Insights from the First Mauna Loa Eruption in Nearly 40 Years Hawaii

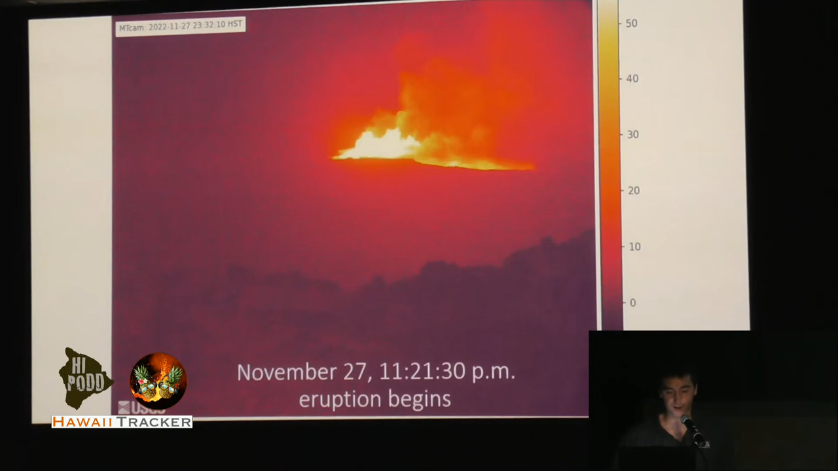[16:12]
I'll flip back to that slide. Tremor actually decreased a little bit because the lava is not needing to break rock to get to the surface.
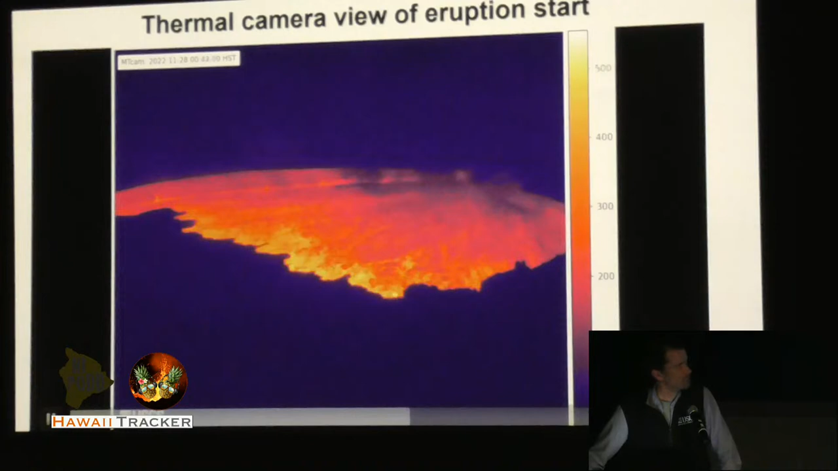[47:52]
Okay. Here we go. Yeah, so this is an animation, a time lapse from that thermal camera showing, there's the fountain. So you can see fountains start towards the middle of the image, and then kind of the fissure migrates towards the left side of the image, towards the northeast. And we'll watch that again.
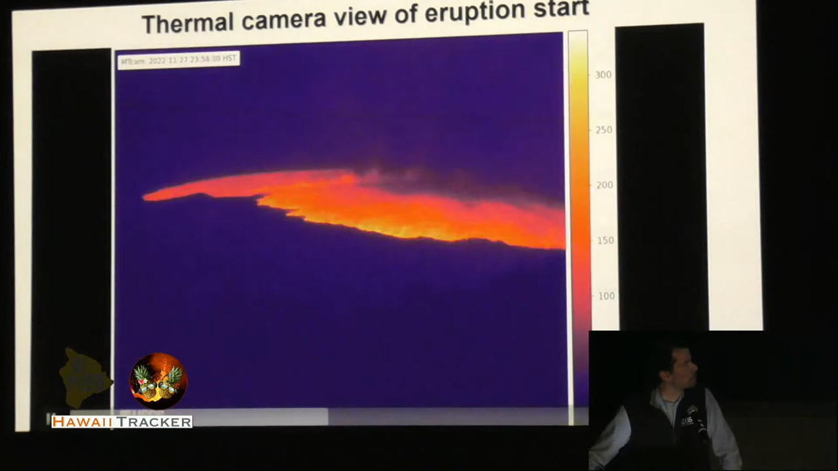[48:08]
So rough start, some of the fountains were really high.
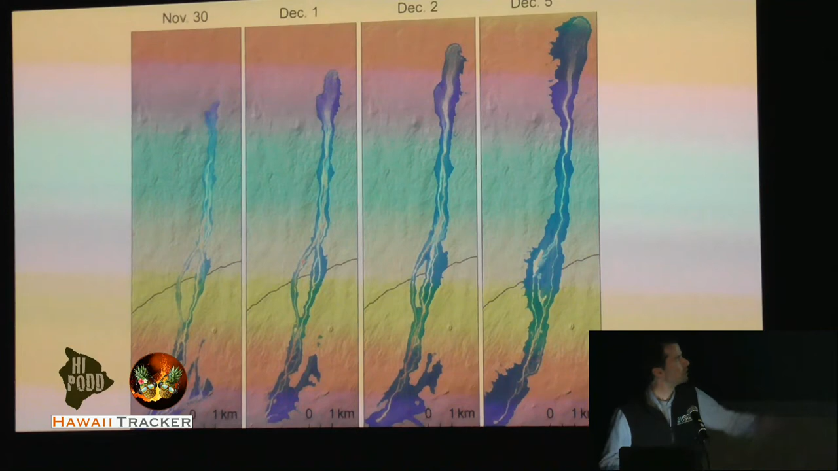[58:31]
So, this is just one single lobe at the front, but it's fed by not just a single channel, but a kind of a network. And it's really important to see how that network is evolving as the eruption evolves,
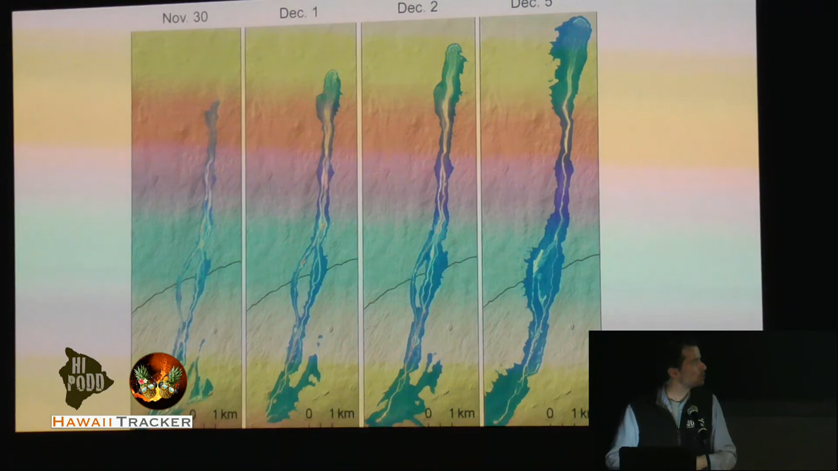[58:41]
because that's going to determine kind of the efficiency of supply to the front
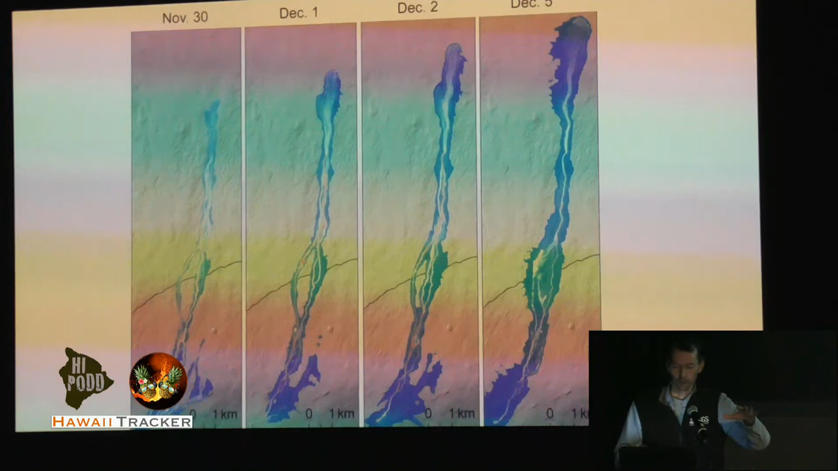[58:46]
and what you're really looking for are any of these channels that might kind of breach and create a new lobe or a new,
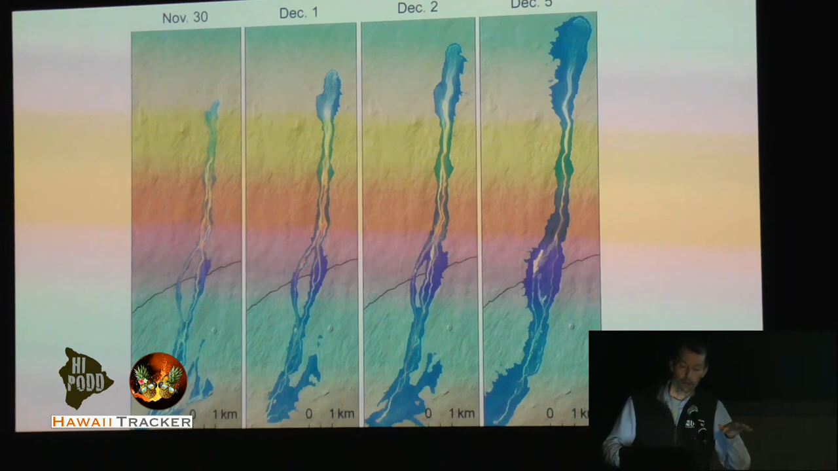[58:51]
basically flow in a different direction.
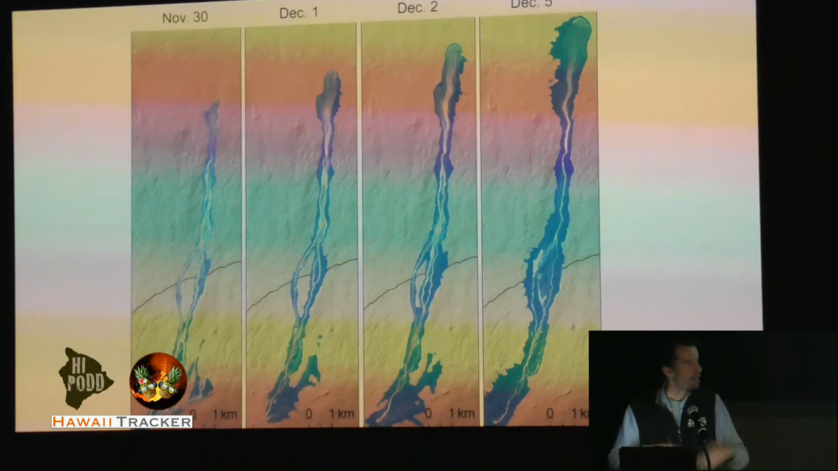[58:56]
So mapping it out with this kind of detail is really valuable for hazard forecasting. And yeah, you can look at the details of the channel.